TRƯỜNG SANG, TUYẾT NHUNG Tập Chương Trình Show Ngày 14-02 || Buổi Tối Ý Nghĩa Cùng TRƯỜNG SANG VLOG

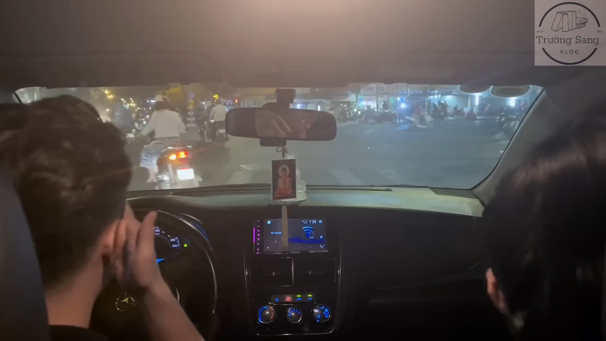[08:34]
Ở dưới này là cái khu ngoài quận 5 á.
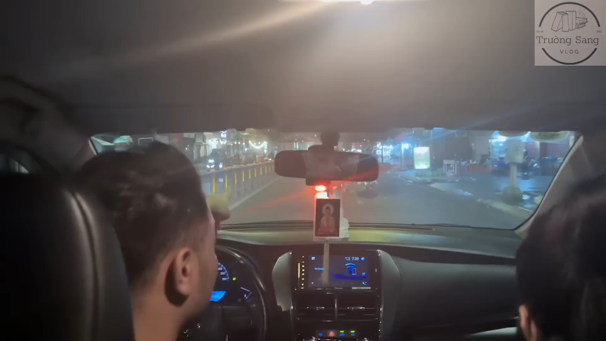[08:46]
Khu quận 5 là hay có cái xe bánh bao á. Ngay cái chỗ mà chợ gì á. Ngay đường Thái Hòa không? Bữa nay cũng vậy, mình sẽ bất chợt thì mình đi phát. Nói chung mình cứ chạy trên đường, mình sẽ chạy xuyên quận luôn. Là mình gặp ở đâu một cái những cái trường hợp mà giống như là nơi vắng vắng mà có cái cô chú thì mình tới mình sẽ tặng. Okay, bây giờ mình sẽ đi mua bánh bao nha.